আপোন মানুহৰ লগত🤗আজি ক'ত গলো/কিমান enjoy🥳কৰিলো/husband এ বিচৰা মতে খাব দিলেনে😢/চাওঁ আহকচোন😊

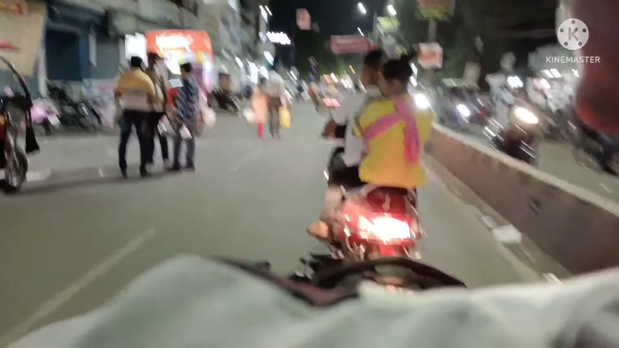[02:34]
বহুত ভিৰ ইয়াত, ইমান গাড়ী মটৰ মাত, আপোনালোকে মানে একদম ভিডিঅ'টো চাই অশান্তি পাব। সেইকাৰণে মই মাতটো কাটি কাটি দিছোঁ আৰু ইমানেই চাউণ আহি আছে, হৰ্ণ মাৰি আছে য'ত। এতিয়া আমাৰ এই আগফালে গৈ আছে আমাৰ প্ৰিয়ংকা।